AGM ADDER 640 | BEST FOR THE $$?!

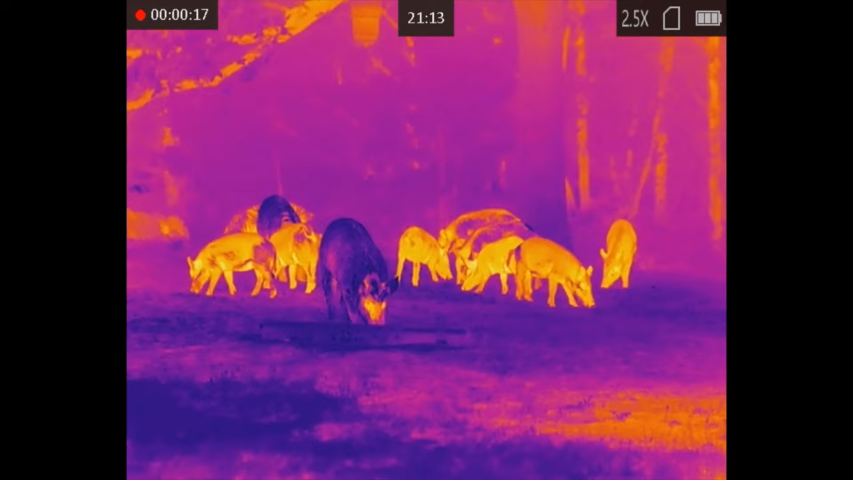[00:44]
the only differences is the 35 is a two to 16 power with a 35 millimeter objective lens,
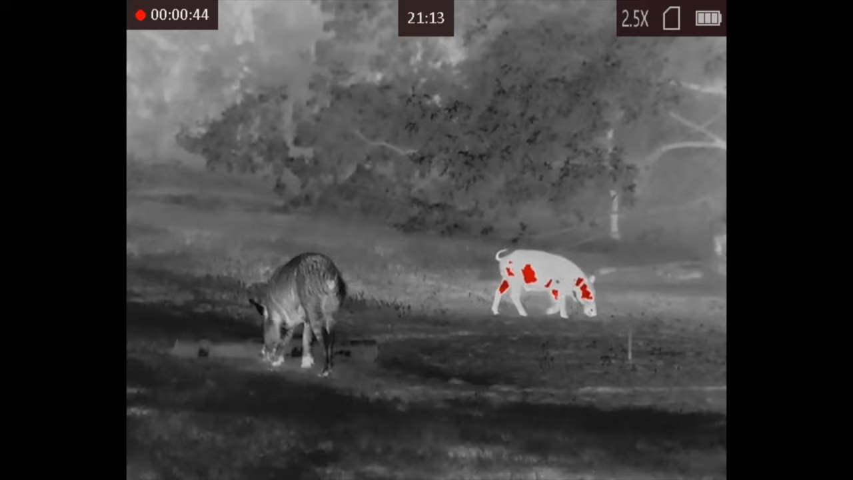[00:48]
which the size of objective lens doesn't make that much of a difference at all, especially with the picture.
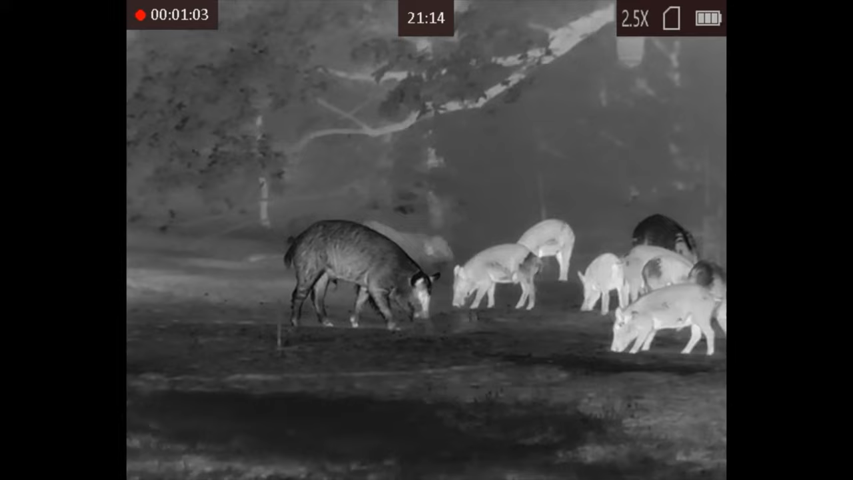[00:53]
The picture image is going to be the same, but the only difference is the 35640 is a two to 16 power. The TS50640 is a two and a half to 20 power.
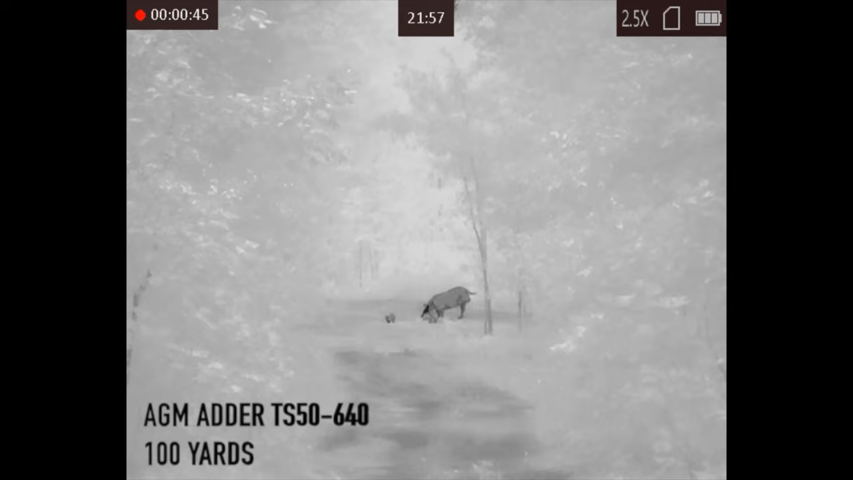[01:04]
So if you're coyote hunting, if you're, you know, regularly taking shots over a hundred yards, you're definitely going to want the, or 150 yards, you're definitely going to want the TS50. Most of your shooting is done under 150 yards, under a hundred yards, the TS35 is going to be just fine.
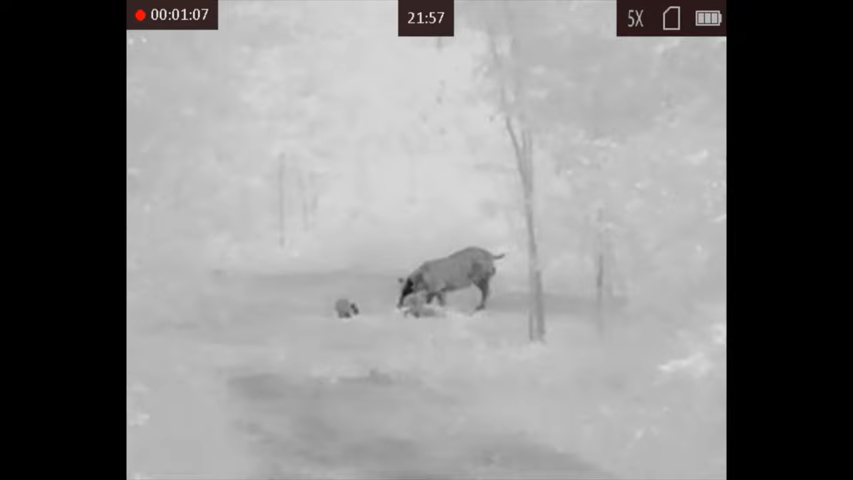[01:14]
But these are 640 resolution, 12 microns, 50 Hertz refresh rate.
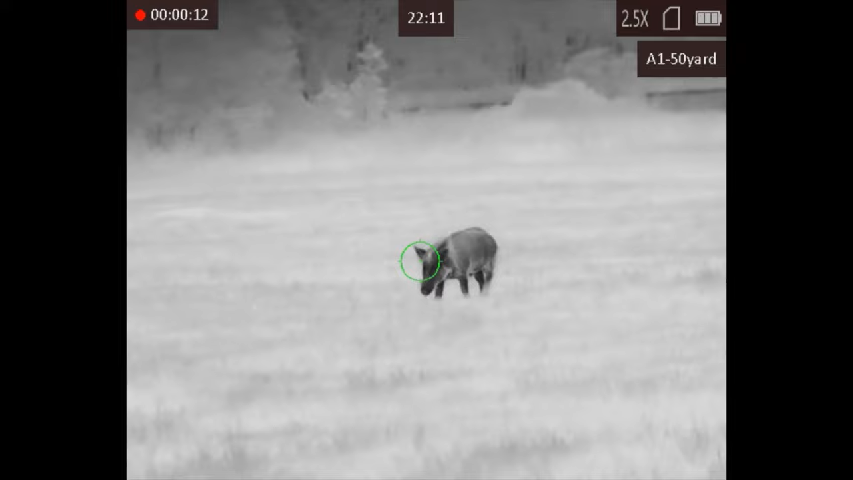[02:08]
Video and audio recording, as you can see with the video that you've been seeing on the screen.
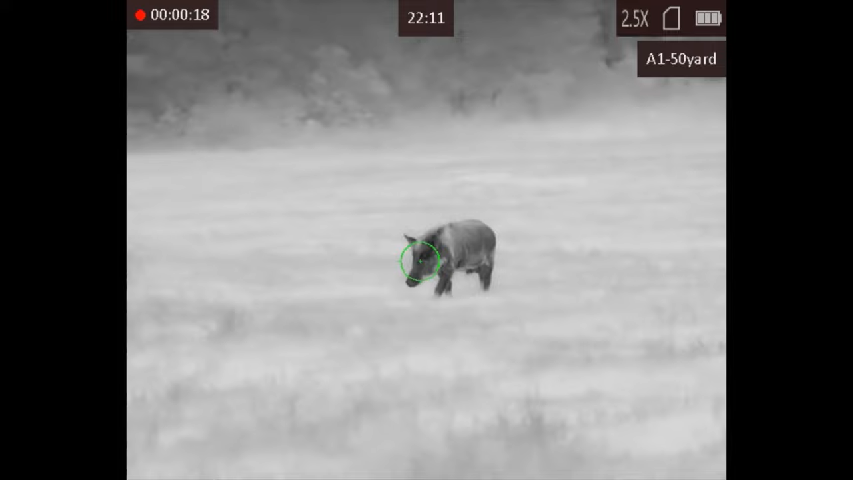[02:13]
It does come now, all 384 resolution and 640 resolution optics come with the AGM five-year warranty. And y'all, of course, they are shipping these out with the American Defense Manufacturing recon mount.
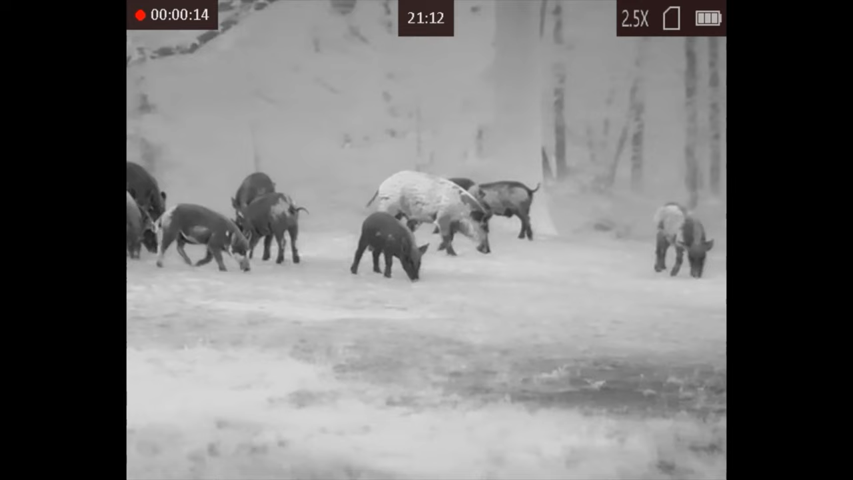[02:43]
That TS-35 model for just under $3,700, you're getting a 640 resolution scope. You're getting the five-year warranty. You're getting the mount. Fantastic deal from AGM. The TS-50, again, comparatively to other scopes in the market of equal specs,
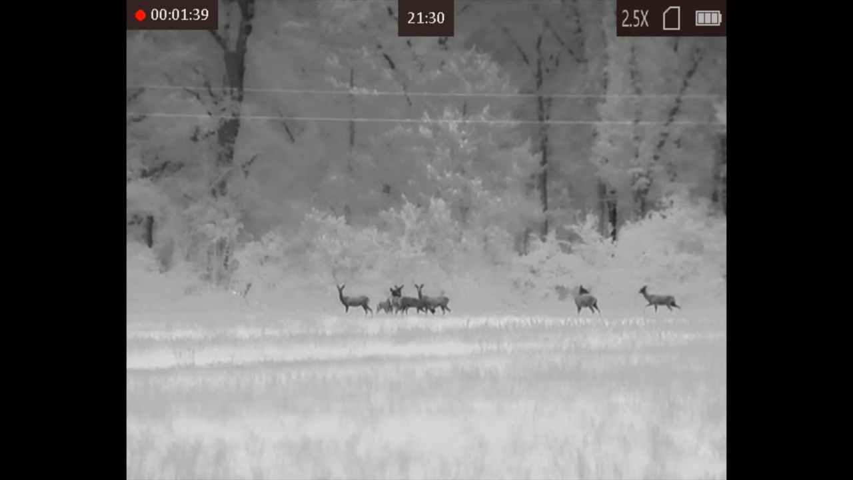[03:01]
it is going to be at a lower price point. So that, I mean, if you can see, it's got the button layout here on the top where you're just quick and easy to get to.
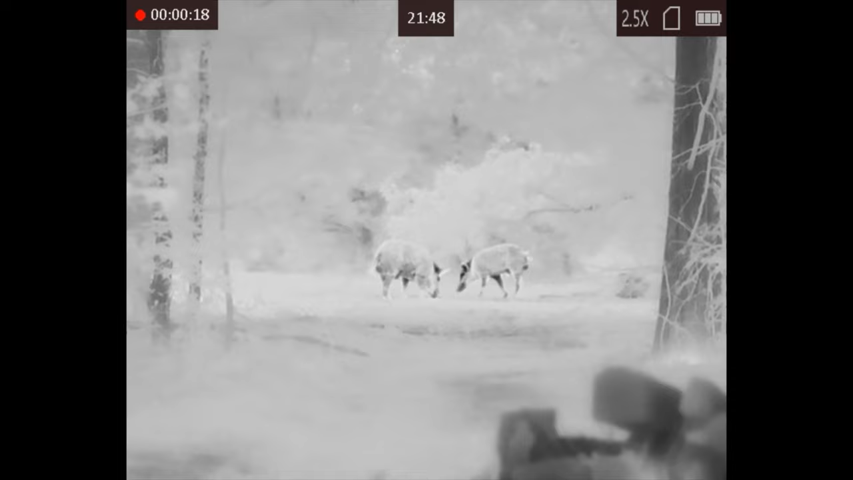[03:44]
It does have all the bells and whistles. As you can see by the video, picture image is very, very good. What I like about the scope, really, the runtime, 15 hour runtime. In colder weather, it's going to be less than that, but you're still getting quite a bit of runtime
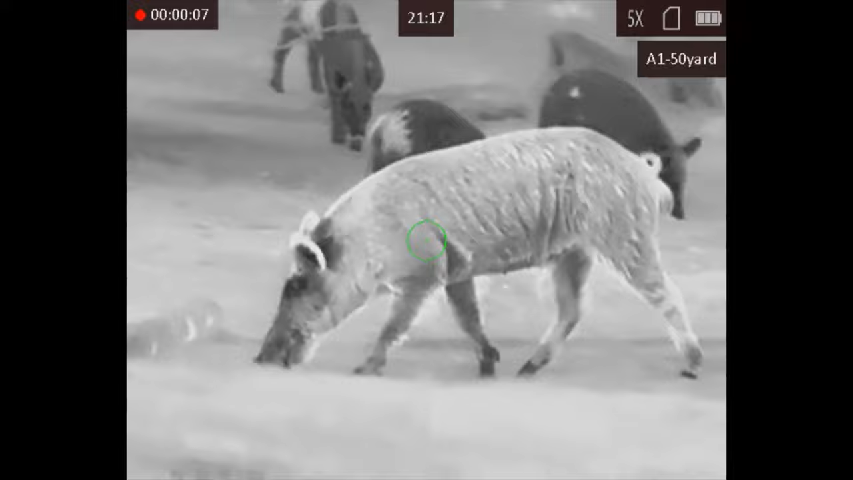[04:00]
out there in the field with these two internal batteries. So really, really like that. I do like the fact that this style of scope, the tube style of scope,
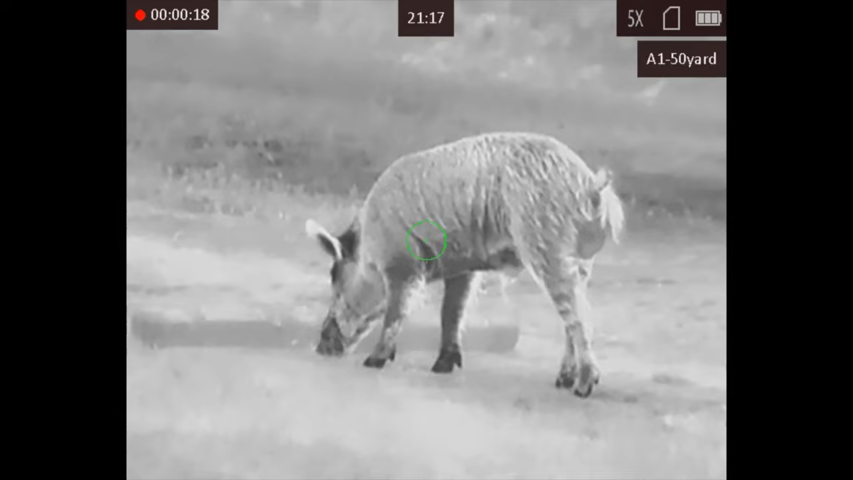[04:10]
and I want to mention that if you are using a bolt action rifle or an AR style rifle, this will fit on either.